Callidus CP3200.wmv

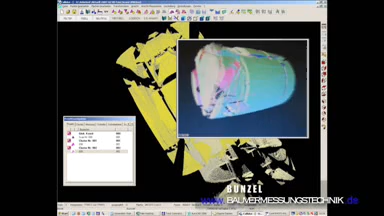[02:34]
können über die Flächenliste des Kaledus ganze Räume mit ihren Attributen exportiert und in Facility-Management-Systeme übertragen werden.
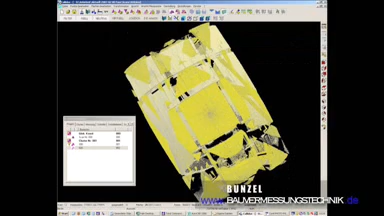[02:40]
Die Datenmenge für einen Scan ist kleiner als Sie denken.
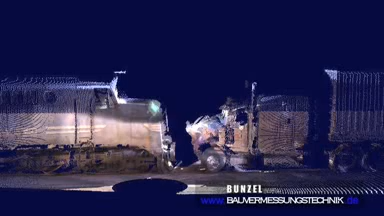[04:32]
Die volle Beweglichkeit der gescannten Kulissen hatte entscheidenden Einfluss auf die Ästhetik dieses Films, denn erst dadurch wurden die atemberaubenden virtuellen Kamerafahrten möglich.